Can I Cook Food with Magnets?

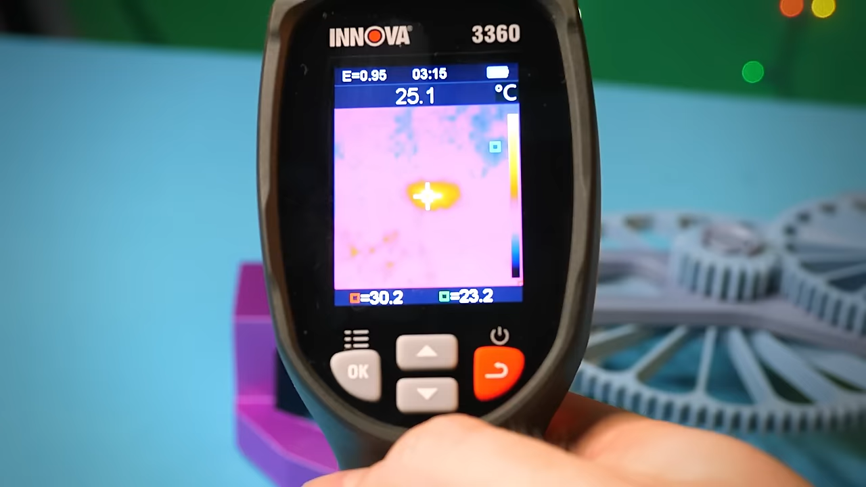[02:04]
On screen: spot 25.1°C
About 30 degrees Celsius, just after a few rotations, so this gives me hope.
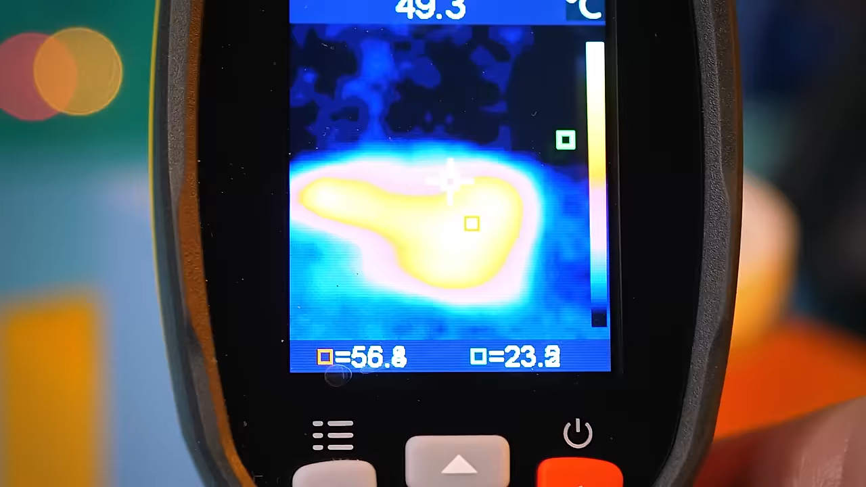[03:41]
I can hold down the pan, but it gets hot, about 56 Celsius, which still isn't hot enough to cook food on.
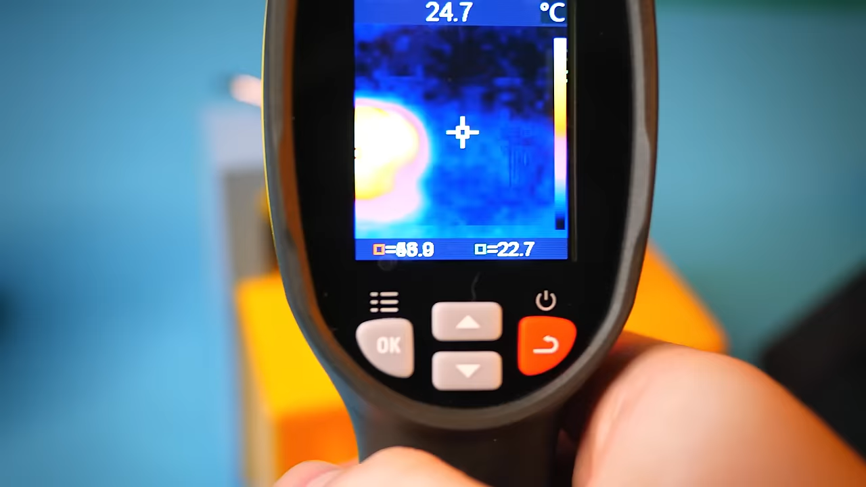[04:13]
On screen: spot 24.7°C
Looks like the extra magnets are working.
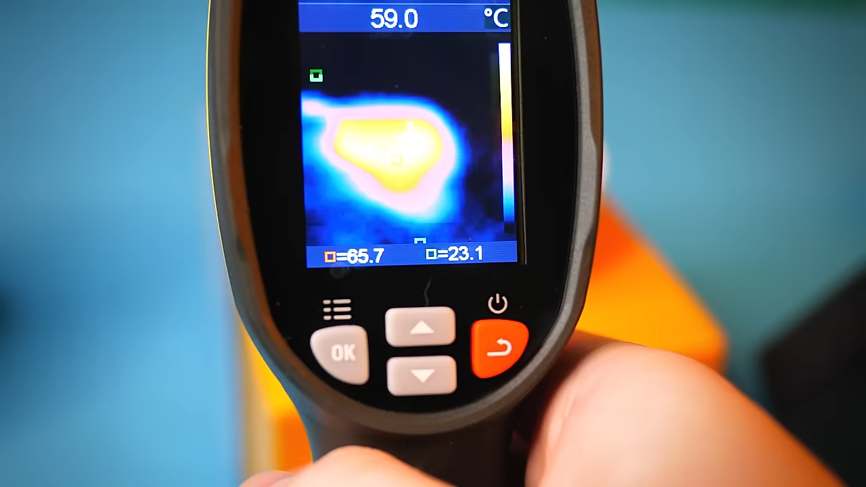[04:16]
On screen: spot 59.0°C
66 degrees Celsius and increasing fast, so let's start cooking.